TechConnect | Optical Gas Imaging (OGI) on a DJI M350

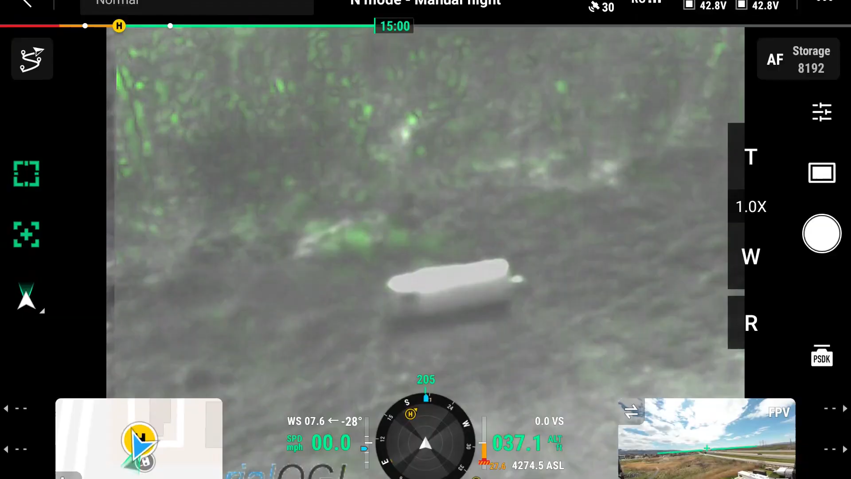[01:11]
Okay so now we have the drone in the air and we're taking a look at the leak. It's very simple to get the user interface here. You just click on the PSDK. So there's a number of settings here. The first thing you want to do is hit record so you're actually recording and this will record the full duration of the flight. So even if you're flying and don't notice a leak it's going to record everything so you can go back and look at it.
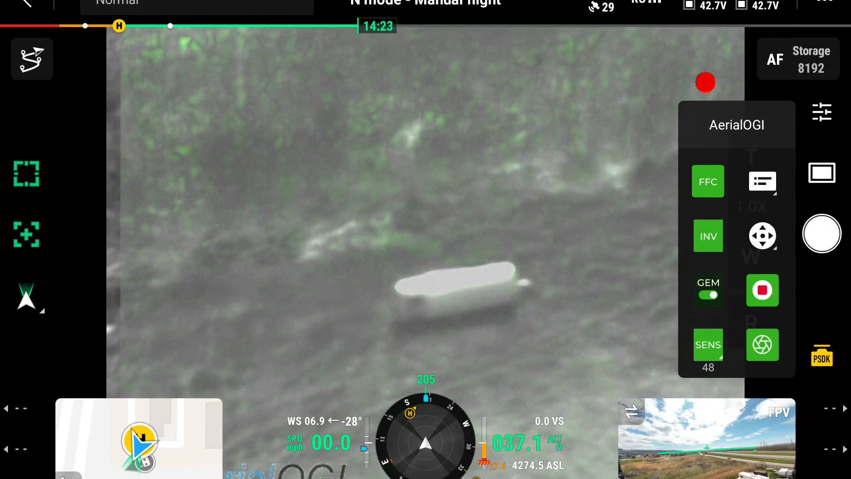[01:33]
The nice piece of the Areola GI software is this capture button. So when I hit the capture button here it will nuke the sensor very quickly,
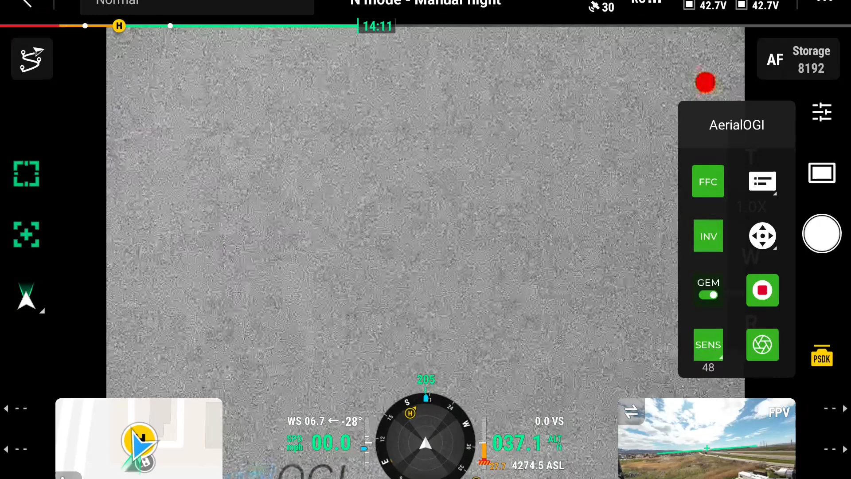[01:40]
the flat field correction and then gives you a nice crisp image where you could see the leak coming off here.
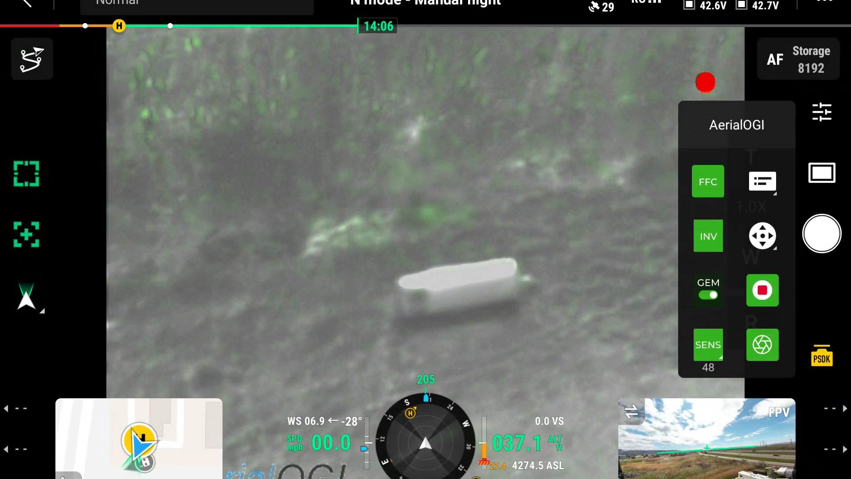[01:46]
So we'll show you this when we're back in the studio but it's going to make it much easier to do the reporting because we're able to capture these
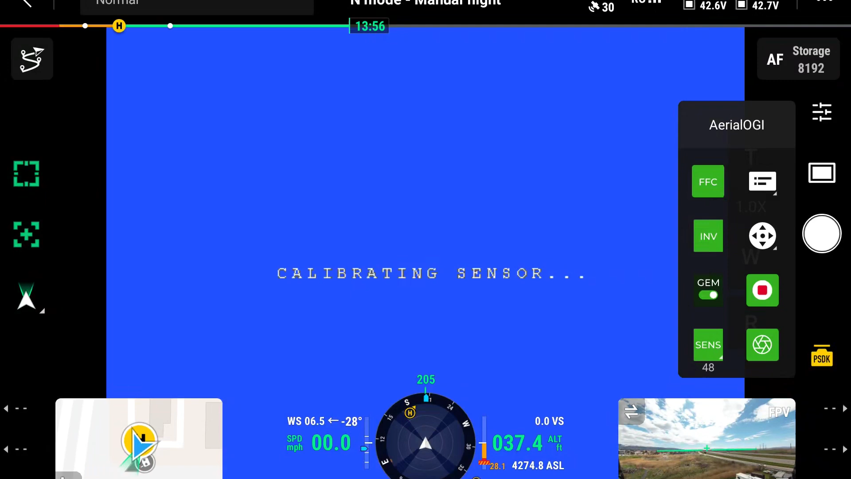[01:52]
leaks that we're seeing out in the field and this will cut everything very short so we can put these into our reports.
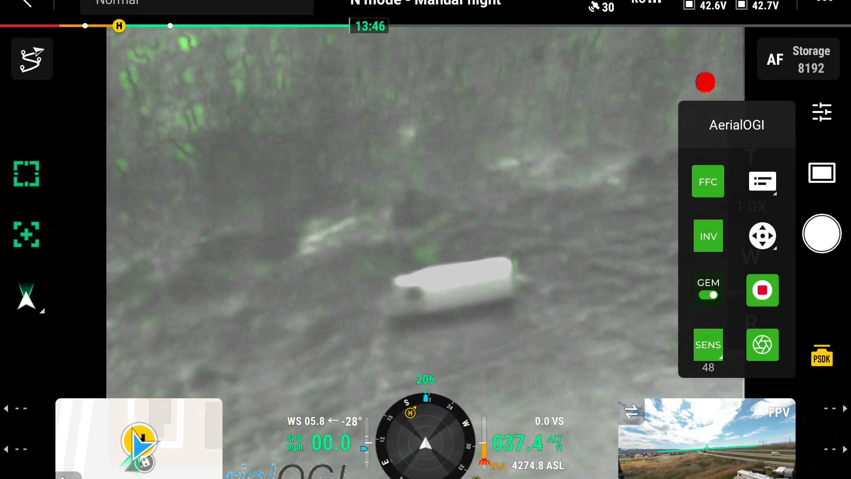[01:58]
Right now we're using the gem mode which you can adjust the sensitivity pretty easy here and you'll notice what the gem mode is doing is it's taking the last three frames of the video and turning anything moving a green color and that's what you're seeing here is the green. As I turn up the sensitivity here you'll start to notice some of the areas in the background that are blowing in the wind are turning green so that's showing movement but you can clearly see the gas and you can always adjust the sensitivity of the gem mode down.
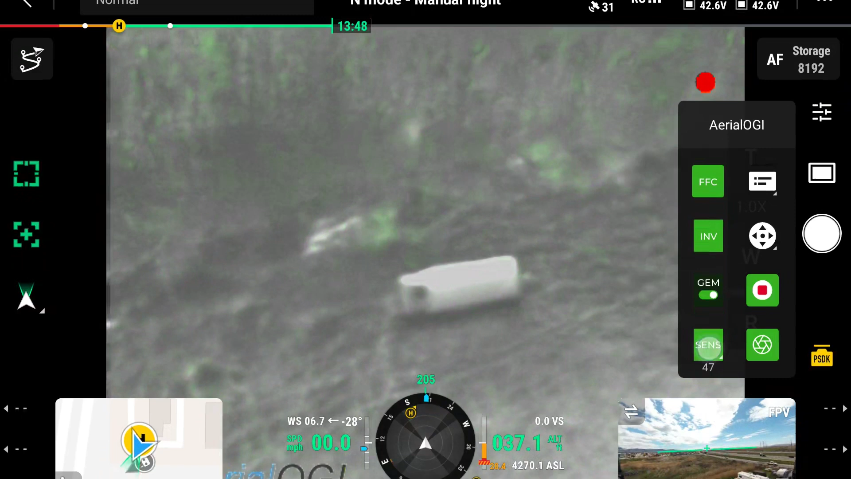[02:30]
I'm going to turn the gem mode off and you can see right now it's a little hard to see the gas movement. One of the nice features is you can invert the picture and go from white hot over to the black hot feature and
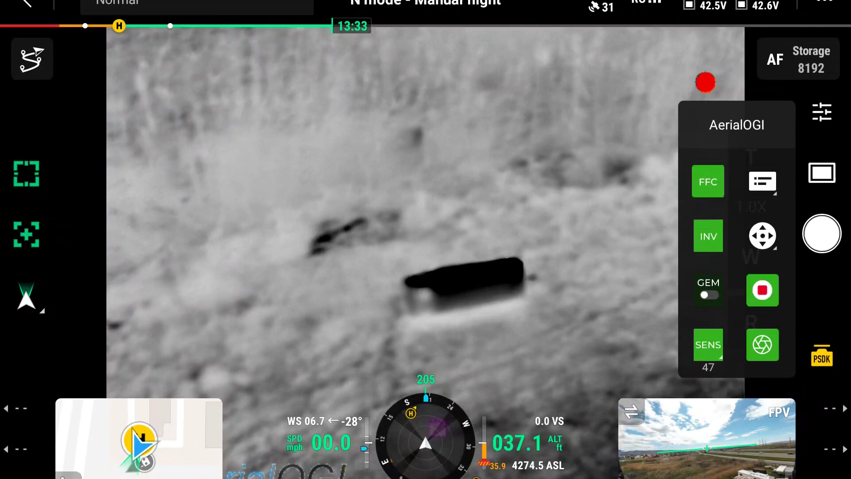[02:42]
sometimes that's easier to switch over to see the leak depending on which setting you have.
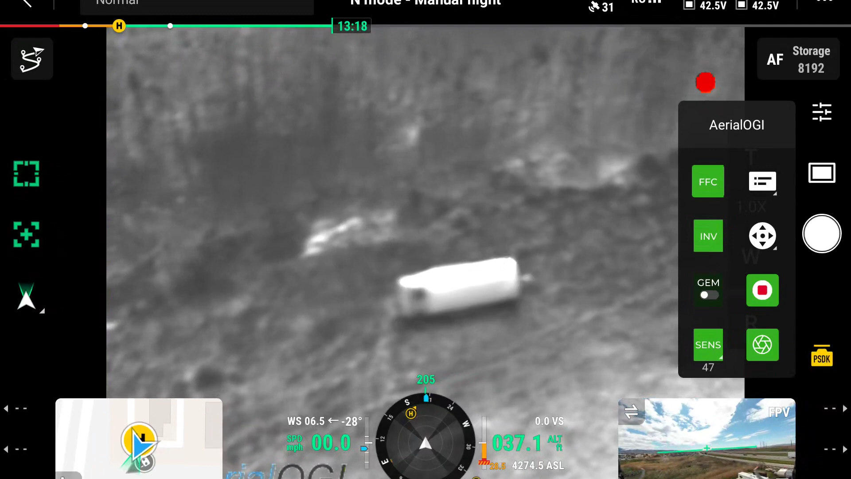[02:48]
So I think this setting with the what we have right now where you can see the white tank here is a little bit better and then obviously when you turn on the gem mode that's going to really enhance the leak.
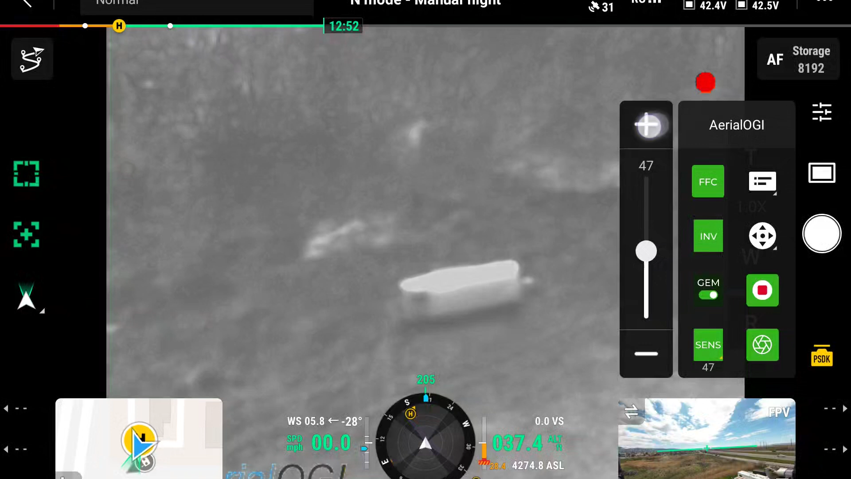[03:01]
So once again there it is I can hit the capture button and I'm able to capture the leak right now and so these are taking about five second videos and
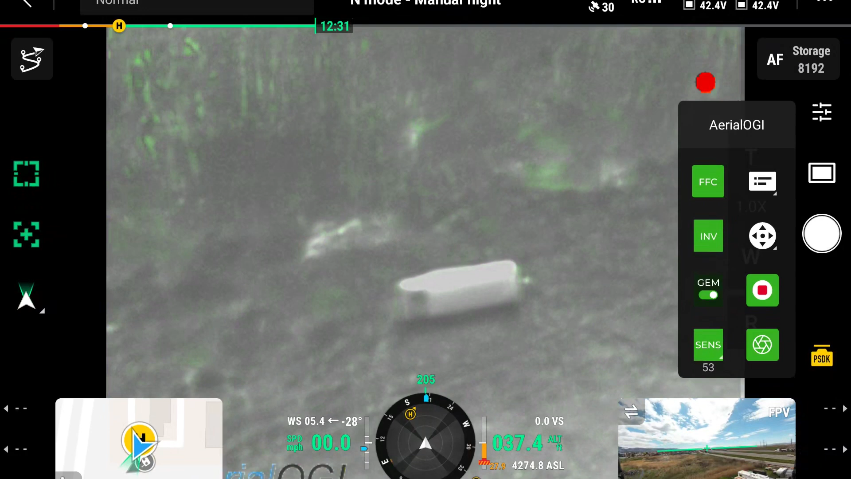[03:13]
it's going to make it much easier as I mentioned in the reporting process that all these videos that we're capturing are segmented so we can see where the leaks are.